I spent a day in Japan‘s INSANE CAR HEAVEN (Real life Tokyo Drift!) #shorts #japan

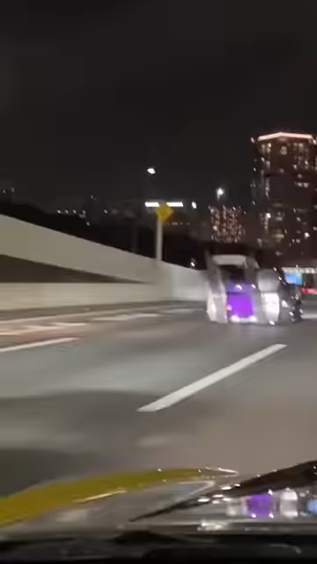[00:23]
The cops ended up shutting down the news, so we drove along with them on the highway and ran into over 50 Bosozoku cars mobbing together.